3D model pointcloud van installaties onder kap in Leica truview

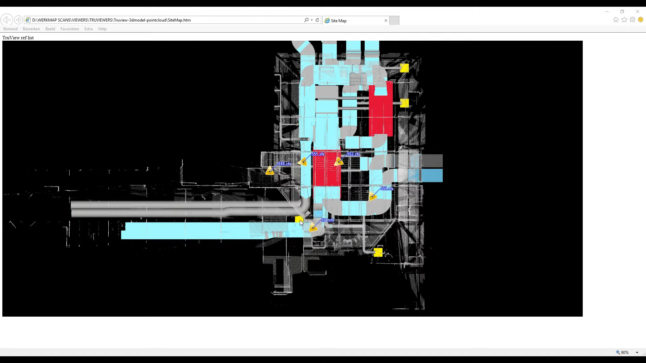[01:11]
In dit geval waren dat ongekleurde scans van het deel van de kap van een historisch pand. Daarnaast ziet u het 3D model in de scans staan. Het is een 3D model van de installaties die onder de kap moeten komen voor een grootschalige renovatie. Klik op een scan om rond te kijken in de viewer.